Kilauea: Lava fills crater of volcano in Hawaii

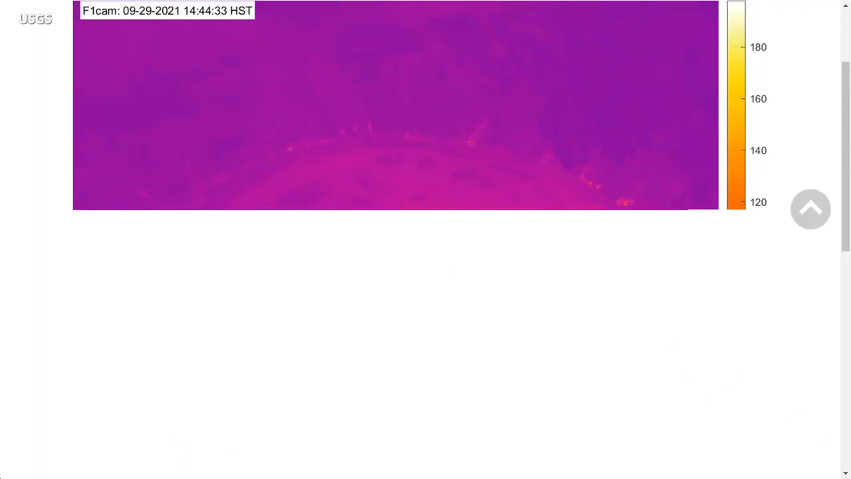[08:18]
These animated thermal webcam images were taken between 2.45pm and 5.45pm,
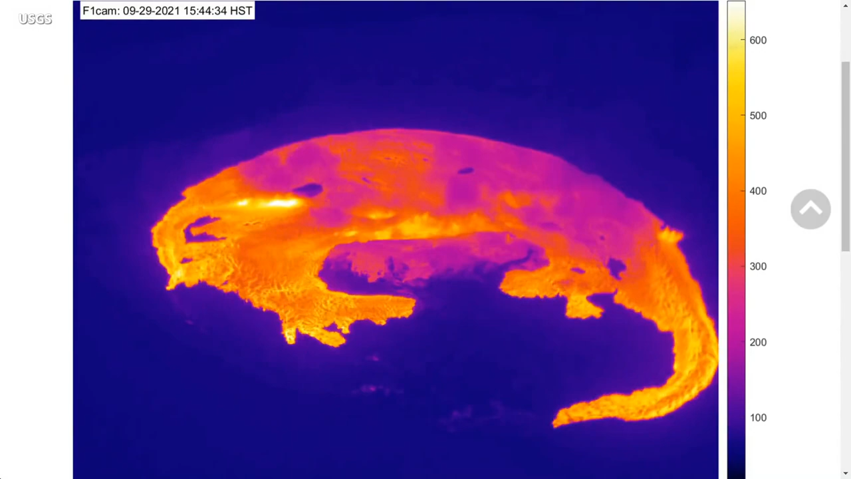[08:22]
and the start of the eruption was recorded. Lava flows have covered most of the crater floor, and the solidified island created during the last eruption is visible in the center.
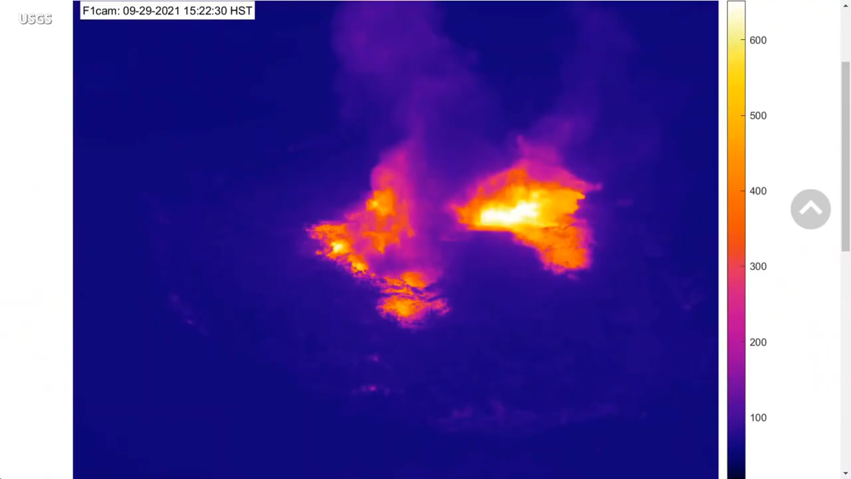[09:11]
Scientists say the opening phases of eruptions are dynamic and uncertain,
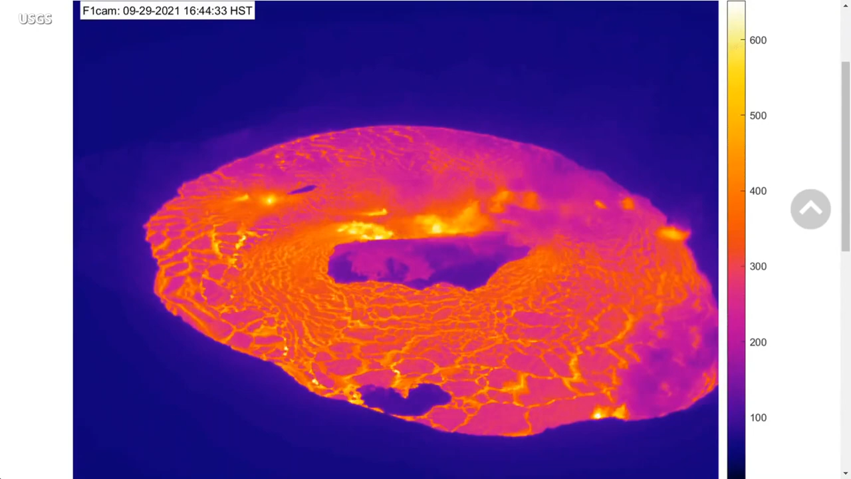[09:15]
and that the Hawaiian Volcano Observatory will continue to monitor Kilaue closely.
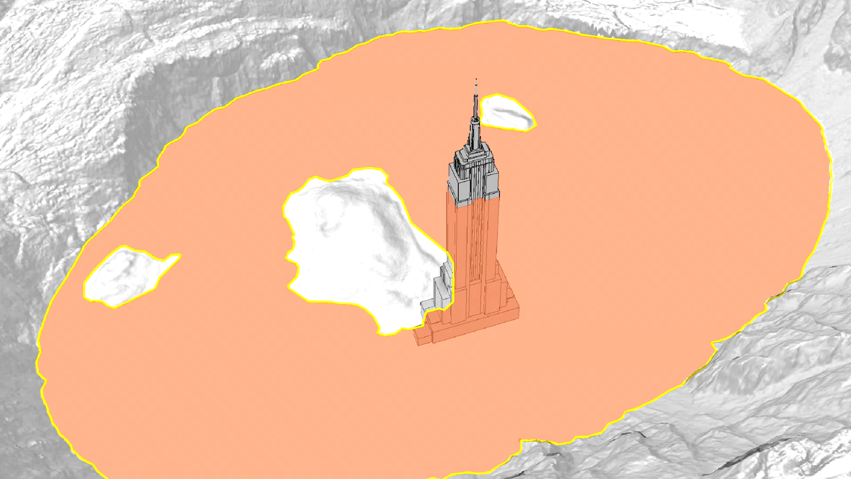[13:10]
showing how if New York City's Empire State Building was placed at the bottom of the crater,
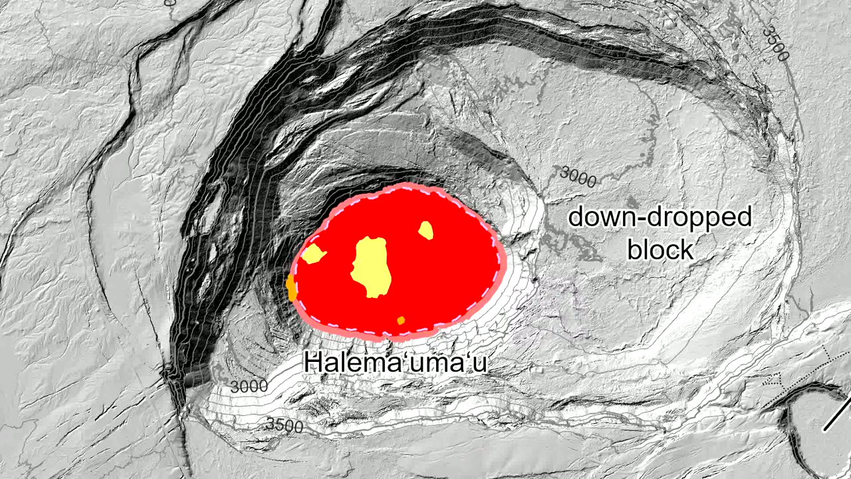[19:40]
It shows the location of the two eruptive vents that were active at the time the map was made. It also shows the position of several islands on the lava lake surface that were present during the previous five-month eruption.